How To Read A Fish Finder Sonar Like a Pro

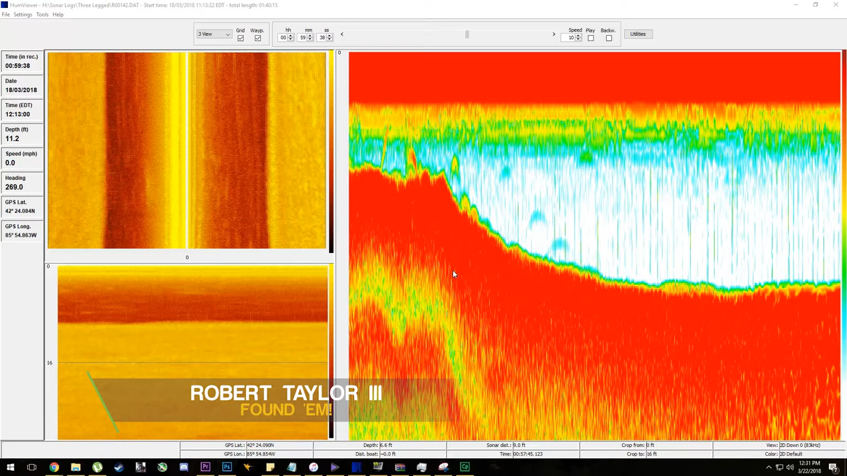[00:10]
On screen: speed 0.0 mph
Hey guys, so back in 2014 we put out a video on how to read your hummingbird sonar. And I'll be honest with you, the audio was absolute garbage. So I wanted to revisit that topic with some recent sonar logs that I got. So what you're seeing up here is the side imaging, the down imaging, and for this lesson we're going to look at the actual 2D sonar. So essentially what I'm doing here is I'm on the trolling motor. I am looking for bass and essentially trying to target them off of shelves and in main basins because the water temperature was like 38 degrees. So what you'll see here, very weak arcs.
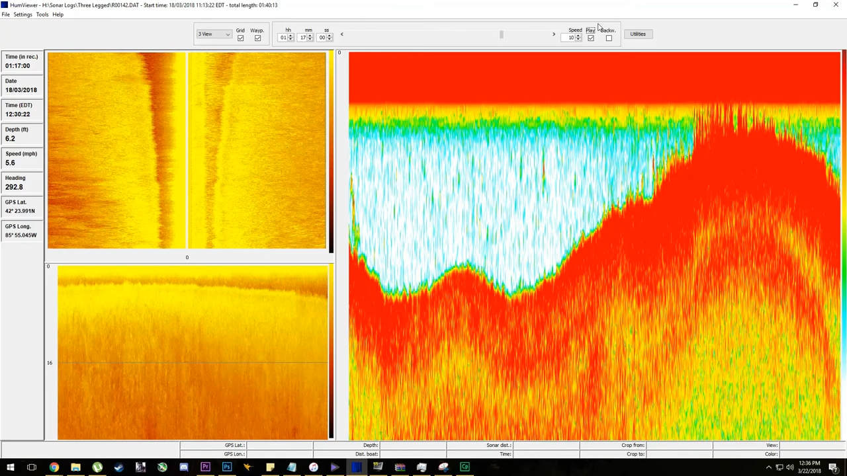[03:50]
On screen: depth 6.2 ft, speed 5.6 mph
Not necessarily a heart object down there. That being said, there's a lot of debate on that. I don't know quite where I lean. But, you know, to each their own. And everybody has their own opinion on that. So at this point, I'm actually dragging a jig in deep water about 14 feet right here. What I was doing was I was dragging that three quarter ounce jig along the bottom. And actually I ran over a fish right here. So, you know, that kind of clicked in my head. I said, okay, I need to be dragging a jig. So I cast it on out there. As I'm running, I see another fish on the bottom. Okay, this is what it's going to be.
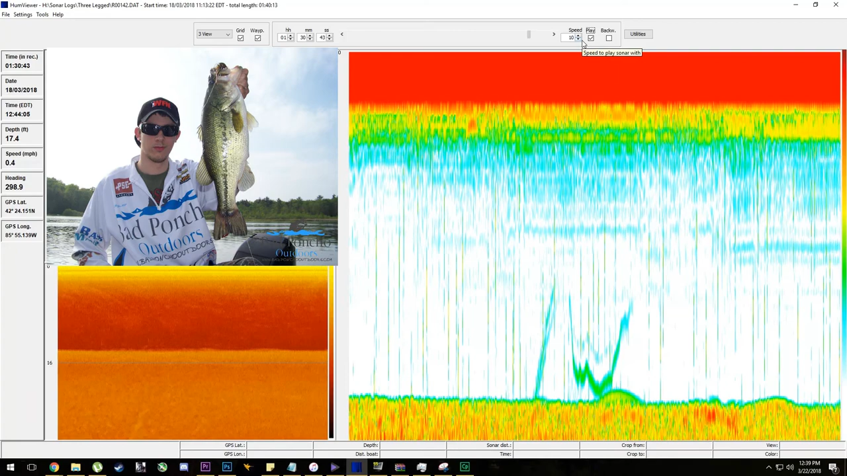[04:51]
On screen: depth 17.4 ft, speed 0.4 mph
And that fish comes up. Landed him. And I'll put a picture in the video for you. So, boom. That happened. So at this point, I'm using my sonar exclusively to find fish. I'm not casting. I'm not doing anything like that. I'm just using my fish finder to find fish. And that's something a lot of guys are missing in their game. And I feel like that's why I want to help you guys, essentially, learn your fish finder. So we're going to do a few of these videos.
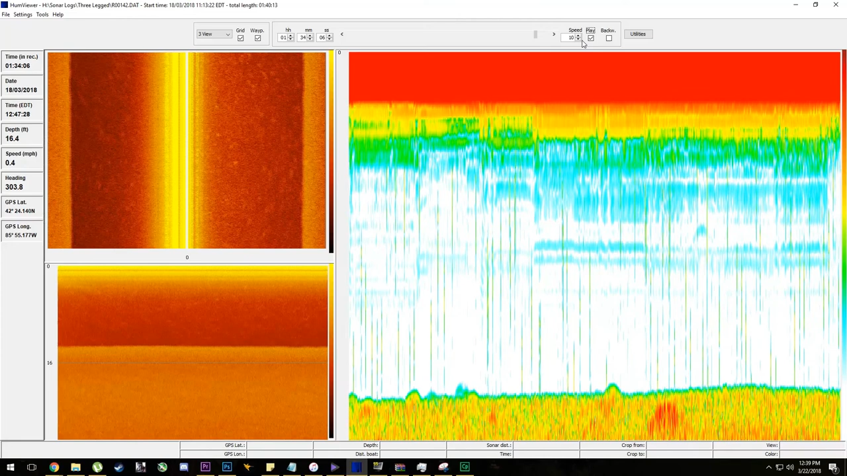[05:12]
On screen: depth 16.4 ft, speed 0.4 mph
I'm going to talk to you guys about, you know, kind of how I find my fish with my fish finder. And how I can make you guys a better angler. If you guys like what we're doing here, please like the video. Please subscribe to it.